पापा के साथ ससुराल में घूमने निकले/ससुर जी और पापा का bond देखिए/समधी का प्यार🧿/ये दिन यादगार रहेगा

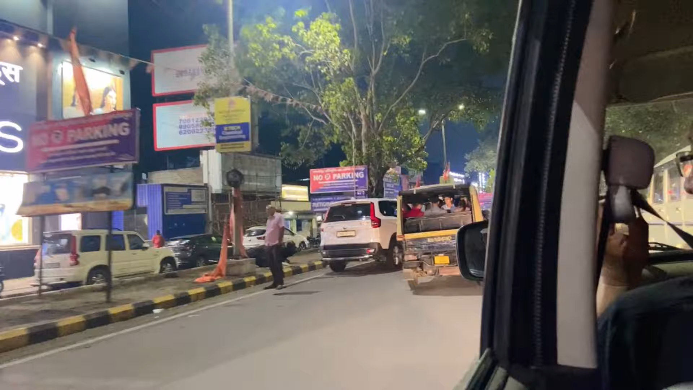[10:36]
और वहाँ नहीं मिला तो फिर हर जगह का पसंद भी नहीं आता है। और जो जो जमशेदपुर से हो बताइएगा ये कौन सा रोड है यहाँ का हम दिखा रहे थे।